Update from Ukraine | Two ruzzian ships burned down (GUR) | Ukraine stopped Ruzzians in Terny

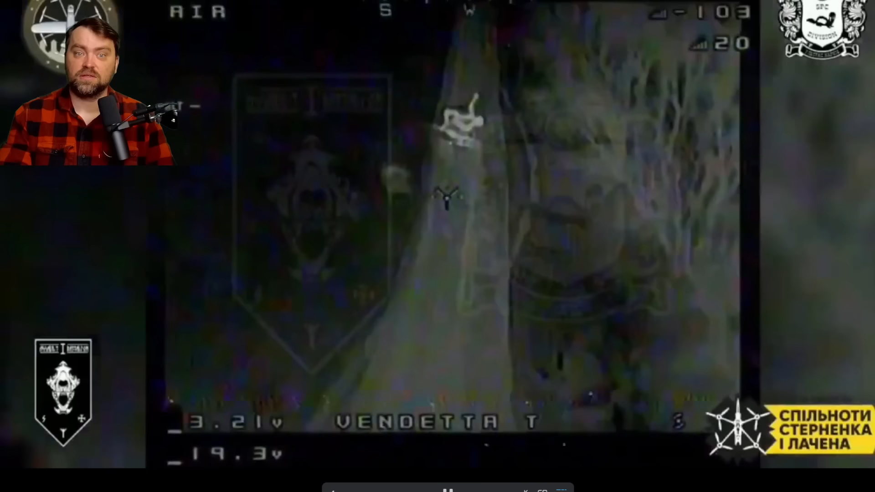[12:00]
the last night ukraine was quite successful in targeting the russian t90 tank so yes our fpv drones are equipped with thermal cameras some of the modifications of those and